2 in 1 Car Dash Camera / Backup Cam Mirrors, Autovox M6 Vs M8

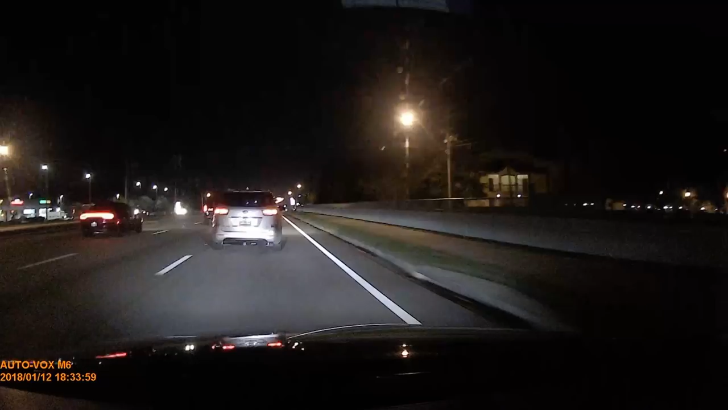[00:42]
in full hd but so does the m6 system they both have a lot of the same features like touch screen records in three different resolutions